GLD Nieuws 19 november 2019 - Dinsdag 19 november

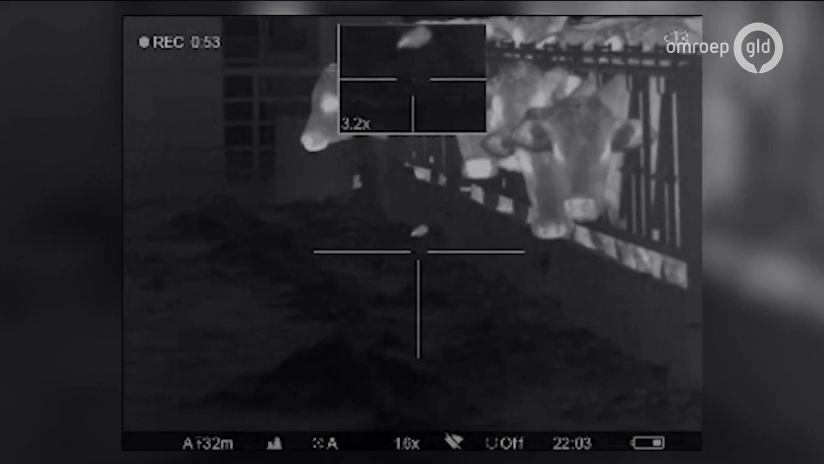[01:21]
Met een nachtkijker met warmtesensor en een zwaar kaliber luchtbux schiet hij s'avonds ongedierte in koeienstallen.
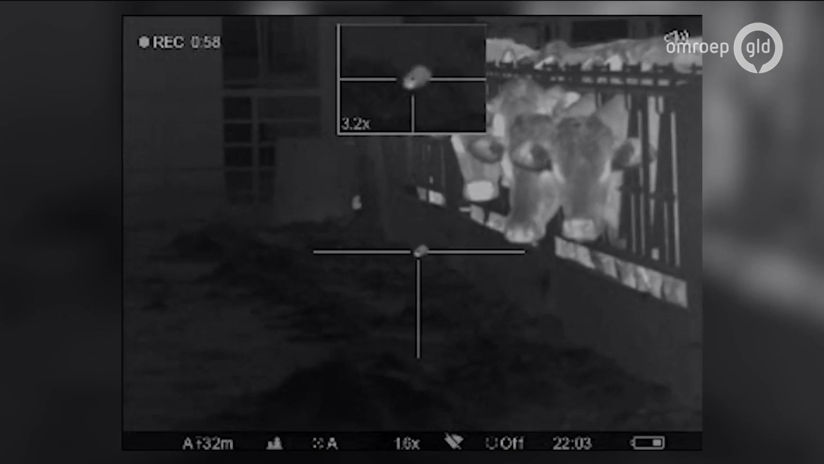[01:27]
Soms binnen een minuut wel drie ratten op een rij.
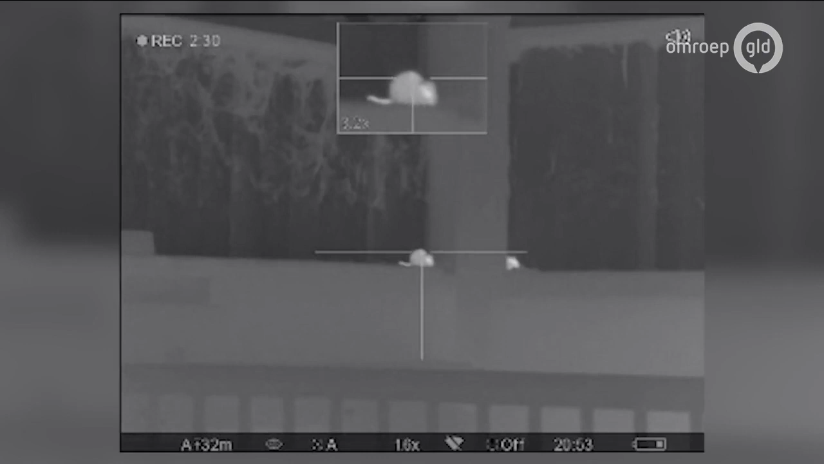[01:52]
Tientallen ratten schiet hij op een avond. Ik kom hier op de boerderij gisteravond en binnen een half uur had ik de 29. En allemaal zijn ze meteen dood.